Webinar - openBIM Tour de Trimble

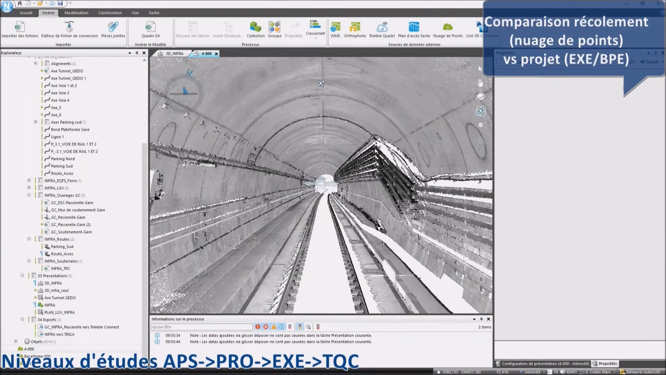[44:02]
ça va être de venir intégrer les nuages de points qui sont disponibles et de pouvoir comparer entre ce qui a été réfléchi en études et ce qui a été réalisé sur le terrain.
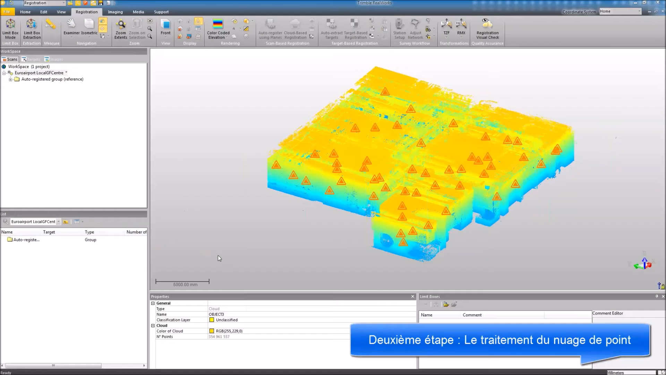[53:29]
Donc l'idée c'est d'avoir un scanner qui va être capable de mesurer tout ce que vous êtes capable de voir.
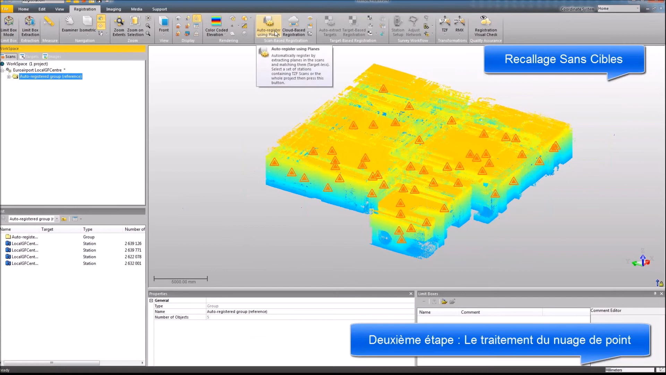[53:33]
Et nous avons des technologies qui vont nous permettre de recaler
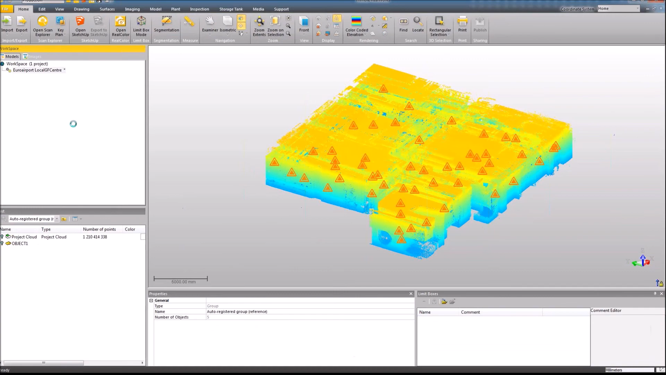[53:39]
automatiquement les nuages de points les uns par rapport aux autres sans utiliser de sphères comme le proposent d'autres technologies.
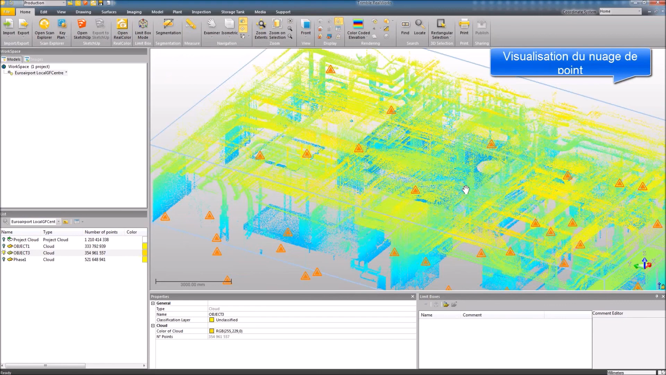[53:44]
Et ces nuages de points nous allons pouvoir les utiliser, les exploiter.
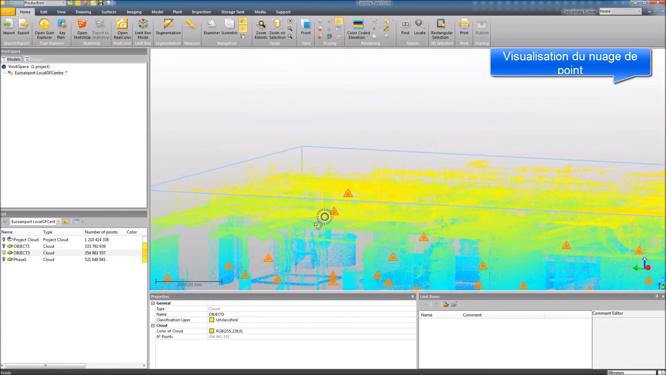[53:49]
On l'a vu tout à l'heure dans le logiciel Villanova pour comparer
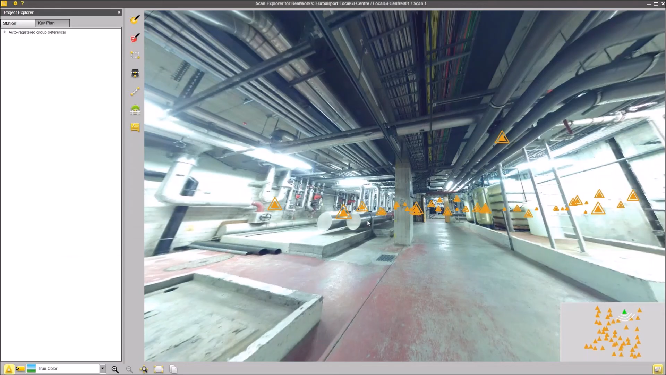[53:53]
avec le tel que construit avec l'étude. Mais on va pouvoir aussi visualiser et l'utiliser pour venir prendre par exemple des mesures. Donc par exemple des mesures horizontales sur le nuage de points. Donc par exemple entre ces deux massifs. Ou des mesures verticales entre par exemple
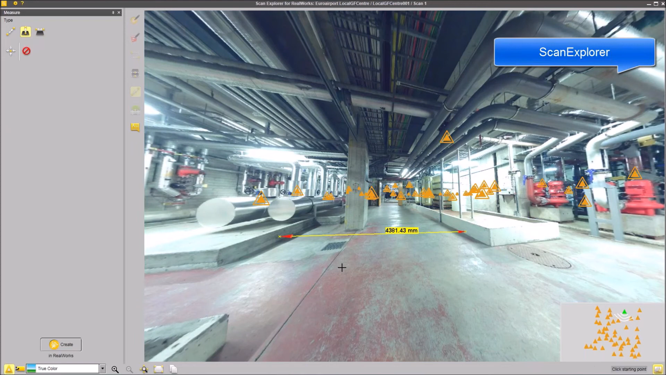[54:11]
le sol et la dalle supérieure de notre bâtiment.
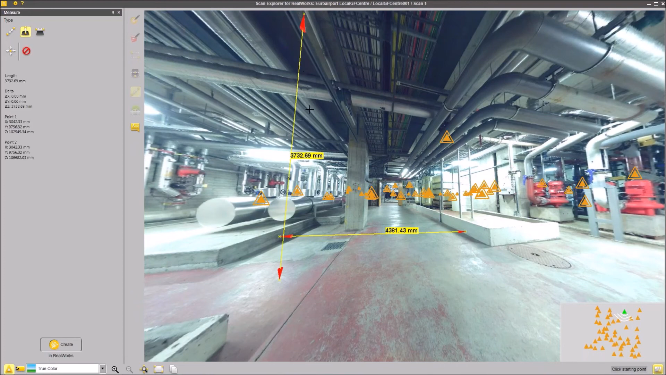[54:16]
Donc l'outil analyse les surfaces plans et va être capable de vous donner ces éléments.